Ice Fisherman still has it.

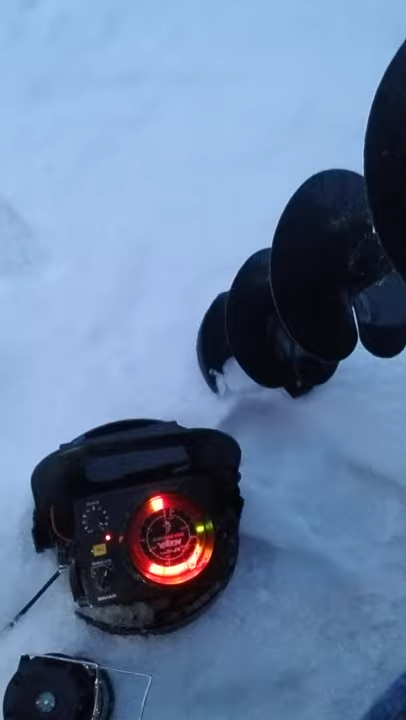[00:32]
There's my bait right there. You can see that? Those red lights below my bait, that's fish.
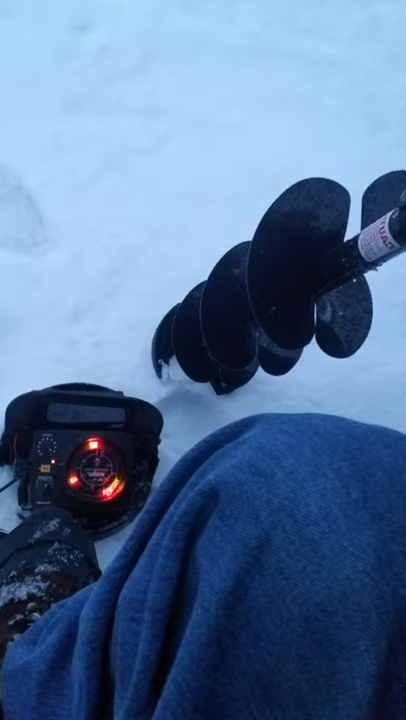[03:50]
Okay. There's my jig. Now, I'm going to drop it down. See, those are fish underneath there. And then, after that green thing, then that's the bottom.